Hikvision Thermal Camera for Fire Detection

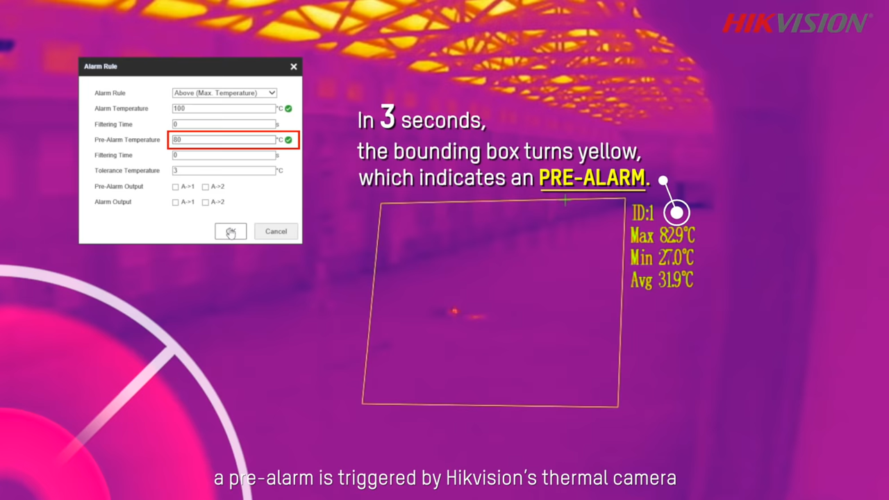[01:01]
On screen: max 82.9°C, min 27.0°C
a pre-alarm is triggered by high-vision thermal camera.
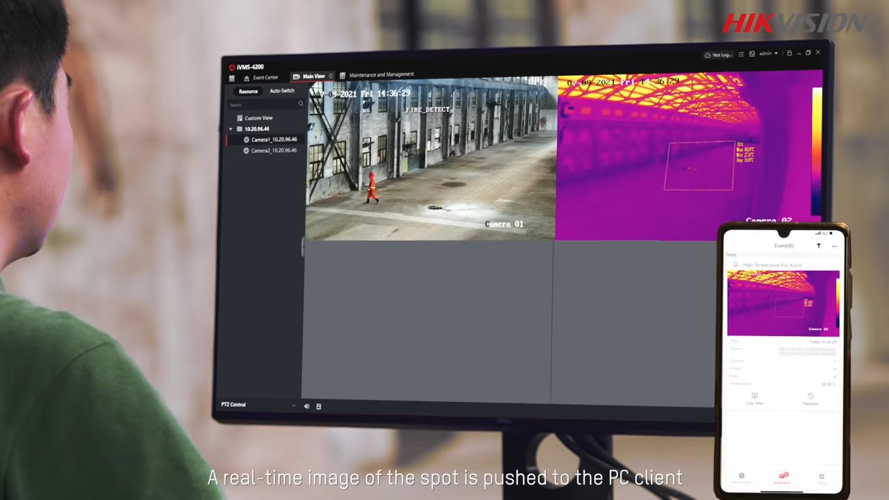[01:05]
A real-time image of the spot is pushed to PC client and the mobile app.
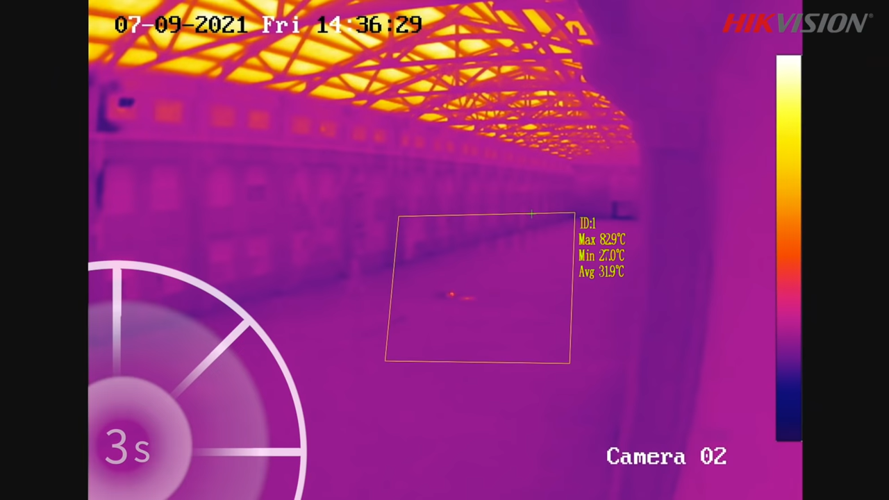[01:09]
Once the temperature reaches the next threshold of 100 degrees,
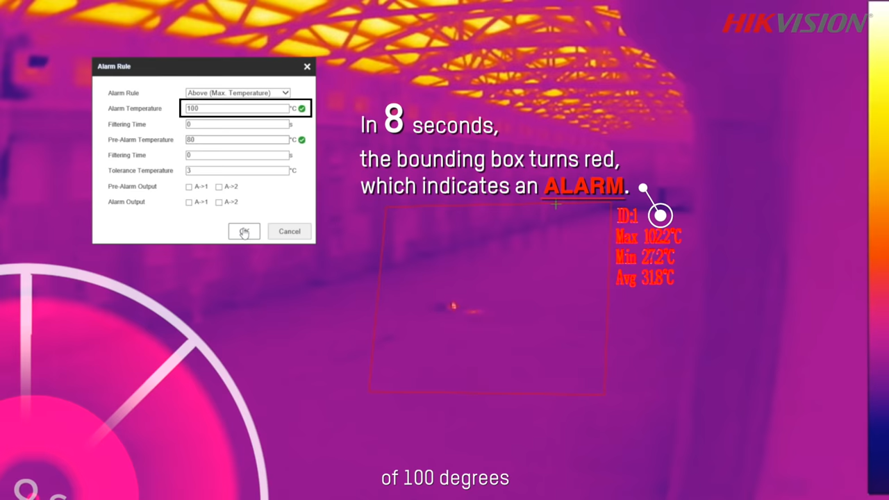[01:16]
a formal alarm is given by the thermal camera.
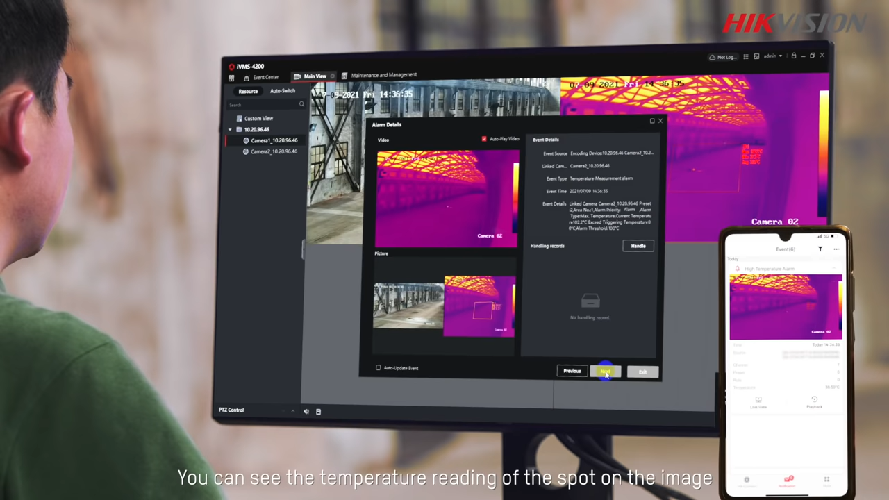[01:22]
You can see the temperature reading of the spot on the image. Then we set up a fire again to test the smoke detection function.
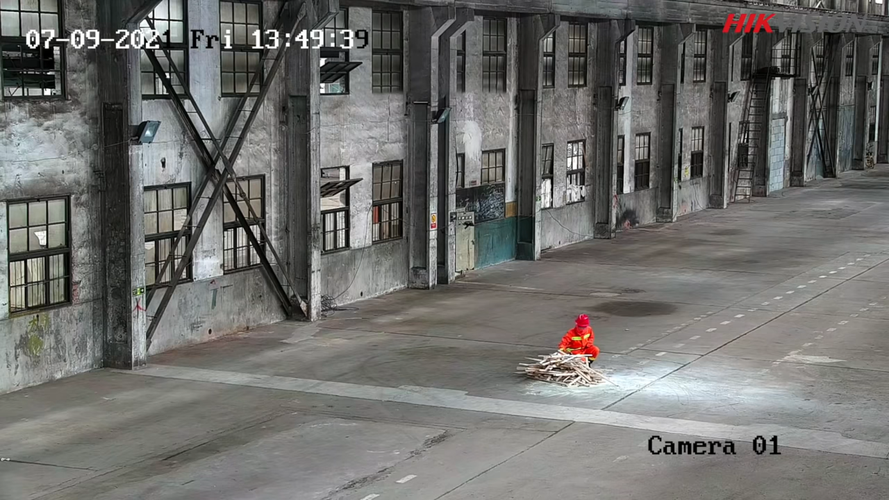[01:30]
High-vision's thermal camera spots the smoke from the
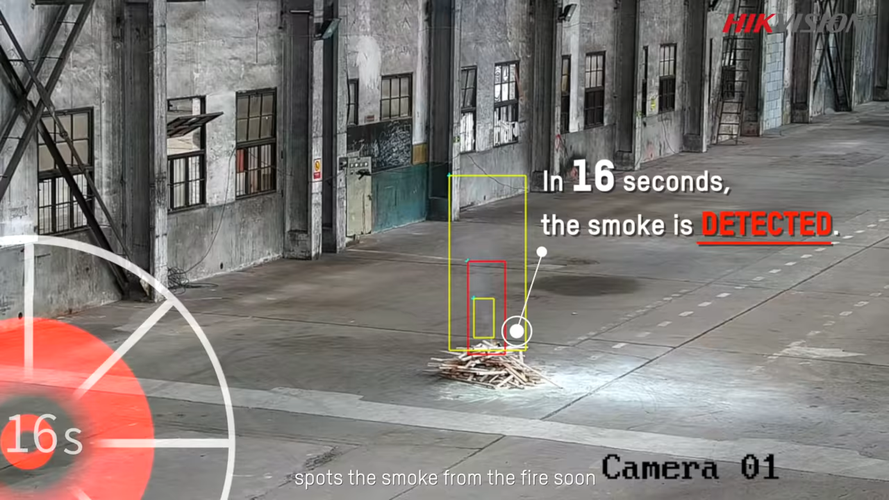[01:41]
fire soon after it starts and gives alarm using the smoke detection function.
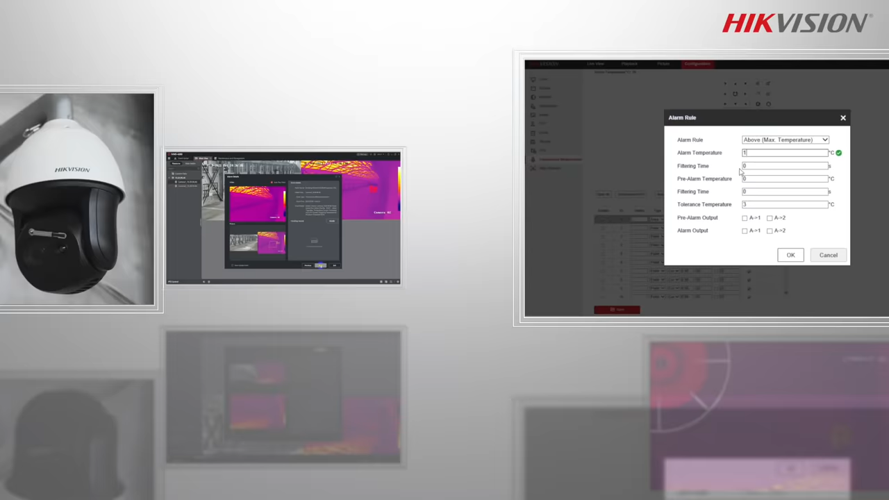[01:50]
The camera offers flexible adjustment of the alarm temperature threshold, making suitable for a wide range of settings.
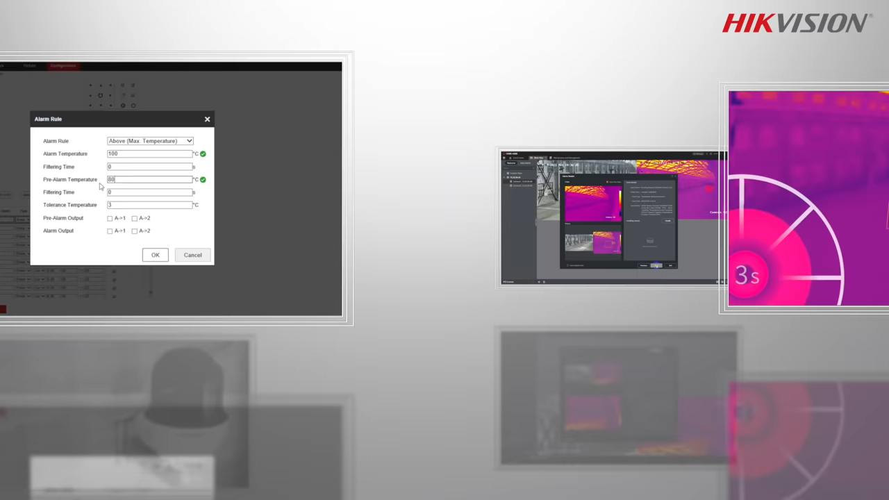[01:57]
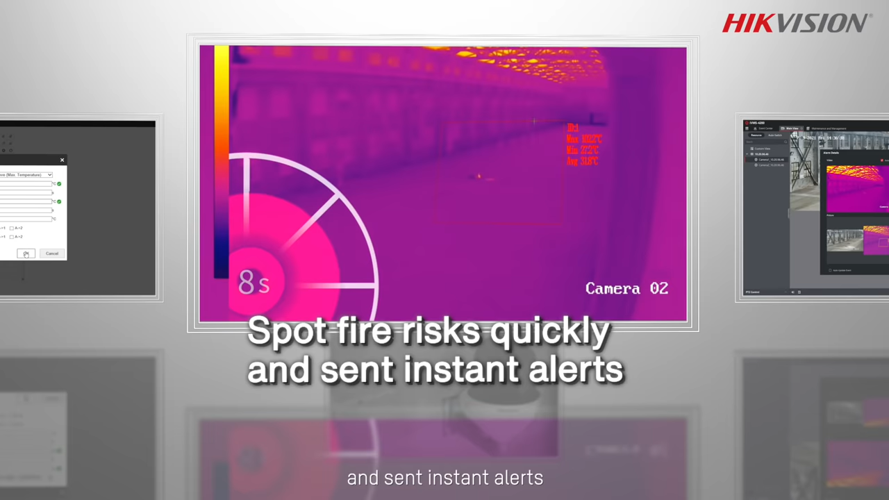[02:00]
You've spotted the fire risks quickly and sent instant alerts, giving you enough time to respond.
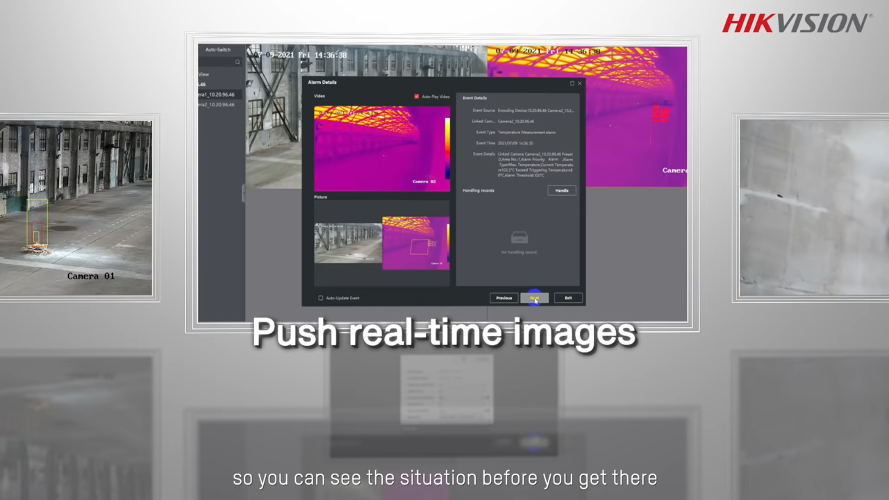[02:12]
The thermal speed dome has a wide field of view